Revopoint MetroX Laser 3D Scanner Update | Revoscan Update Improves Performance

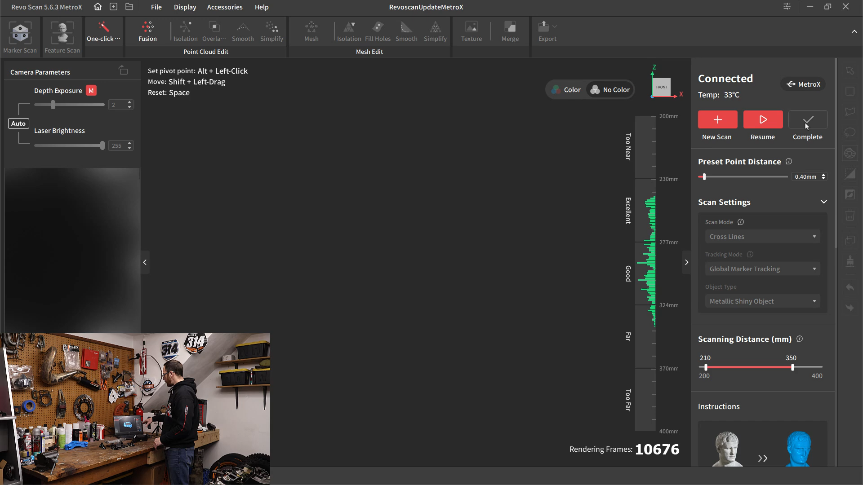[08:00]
between the processor speed that you have and the specific processor. Now I'm not going to process this yet. I'm still going to do that at my desktop, but I want to go ahead and do another scan on parallel line, keeping in mind that we're only pulling points back in where the lasers are.
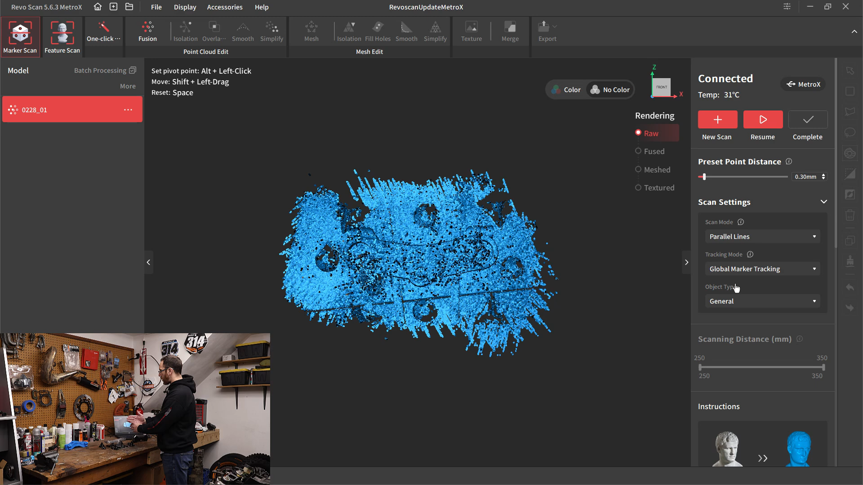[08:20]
So when we had 14 cross lasers, we're going to be pulling more data in than when we have seven parallel lines. So I'm going to go ahead and start a new scan this time in parallel line mode.
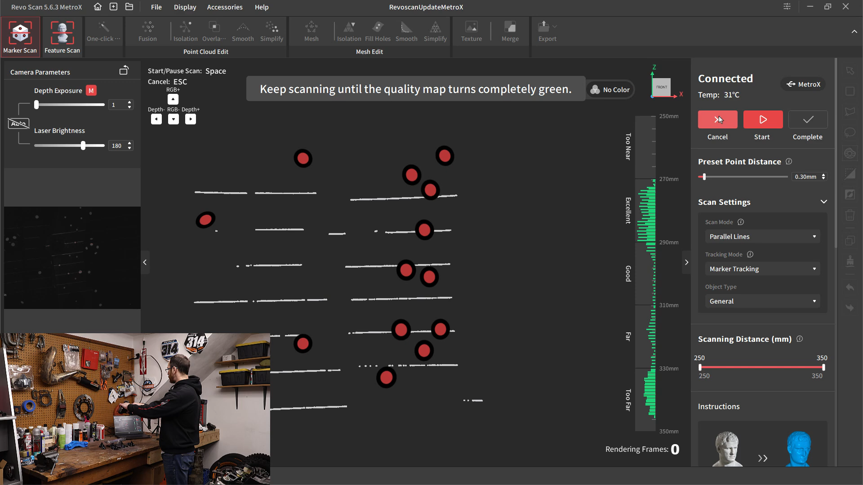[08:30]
Uh, once again, I need to rotate this based on how I'm holding it.
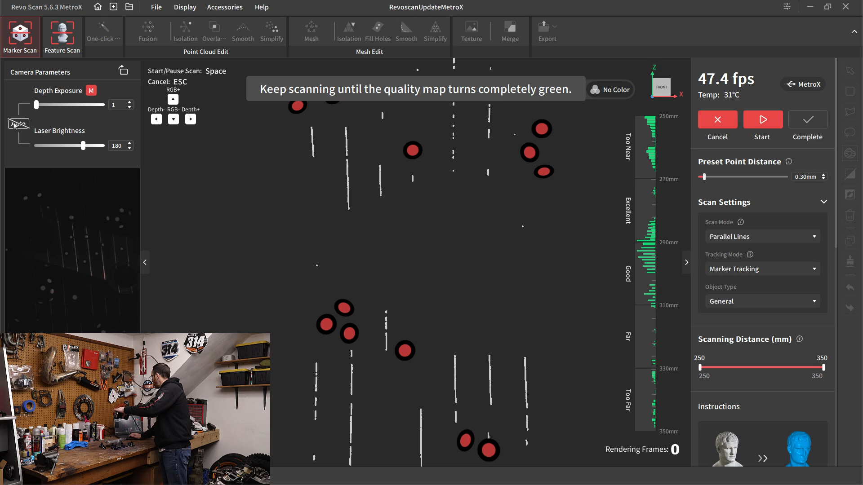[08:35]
I'll go once again to auto depth exposure.
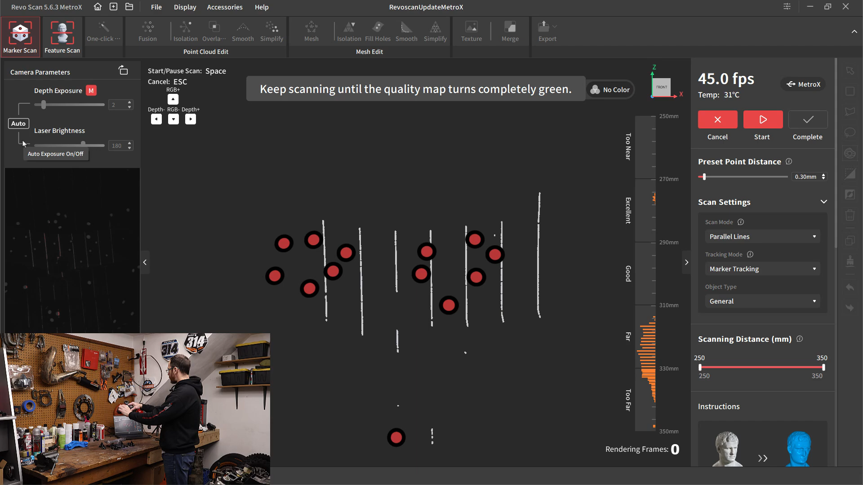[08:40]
Uh, this time I've got it set to a general object, which is going to have the laser brightness set a little bit lower,
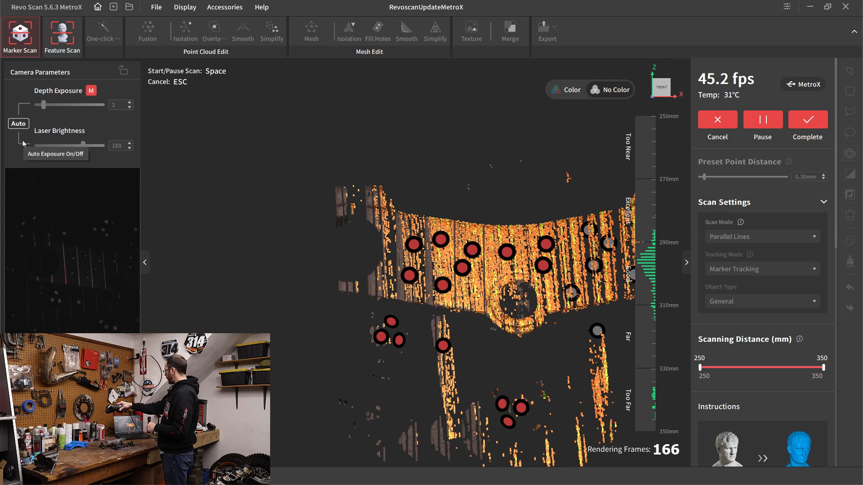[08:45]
but with parallel line mode, one thing that we want to be careful with is when we go back and forth,
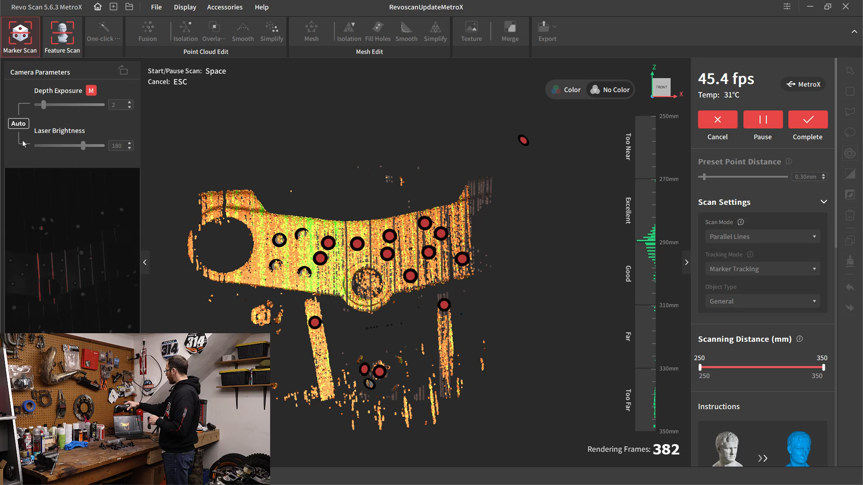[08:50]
we also need to rotate the scanner a little bit. So we're going to basically manually create those cross laser lines.
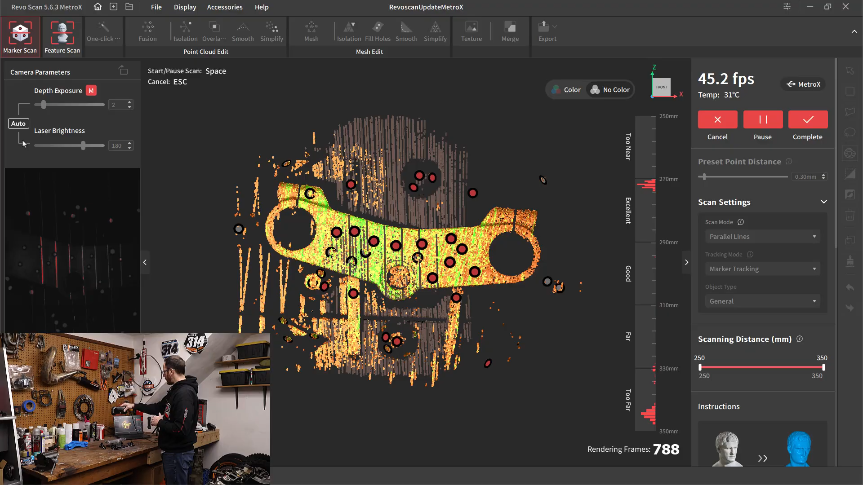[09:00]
So you want to go back and forth over the scan, keeping or over the object, keeping in mind, again, we're pulling in half as much data as we were with the cross line mode.
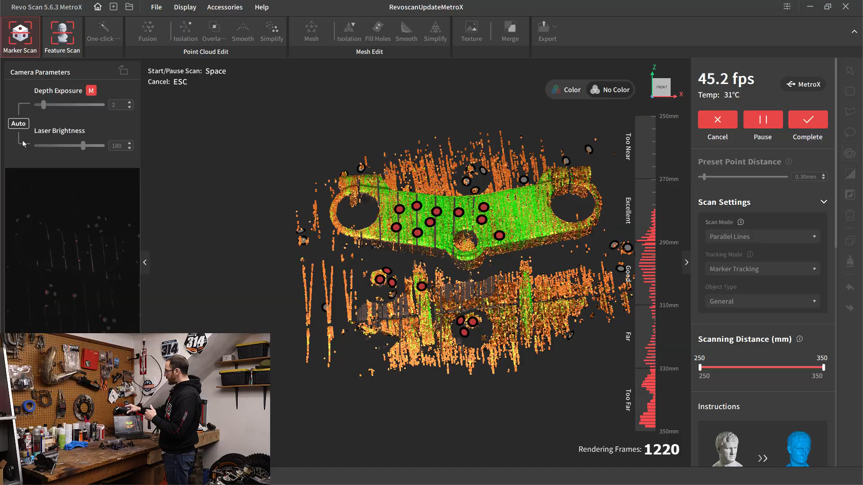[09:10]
Now, the main reason that you would want to use a parallel line mode would be to get down into areas or over corners where you had difficulty using the cross line.
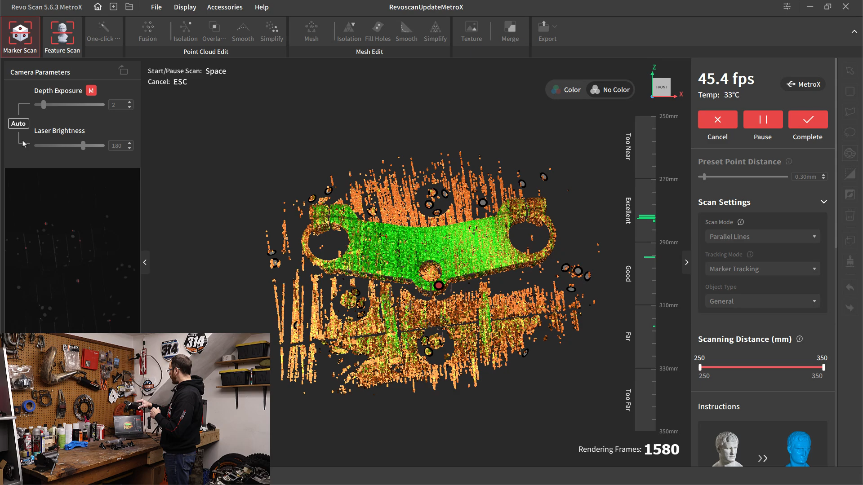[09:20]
Uh, so again, it is something to keep in mind that again, you're pulling in less data. You're, you're pulling in about half as much data. So just keep that in mind.
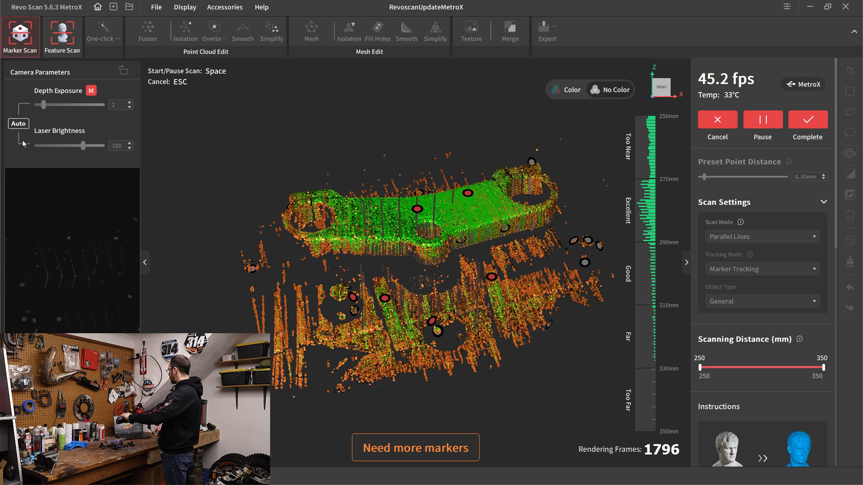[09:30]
If you are trying to use parallel line mode over the cross line mode.
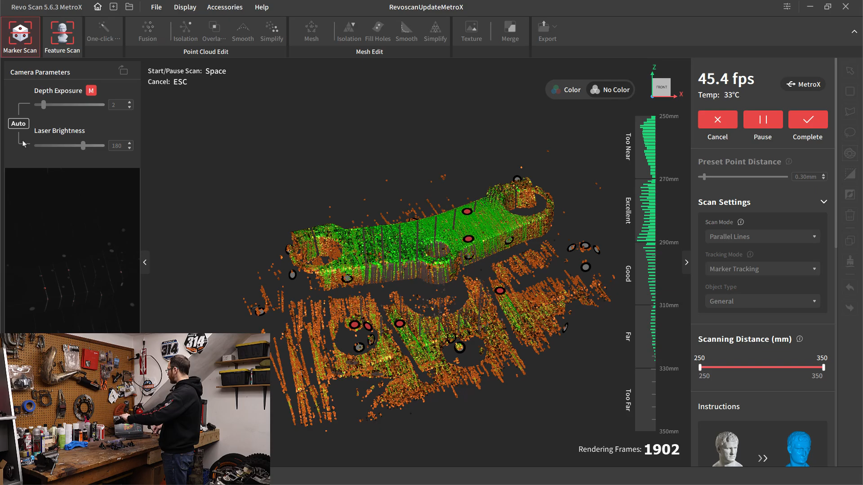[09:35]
Uh, personally, I haven't found a really good use case for parallel line mode and just all the things that I've scanned.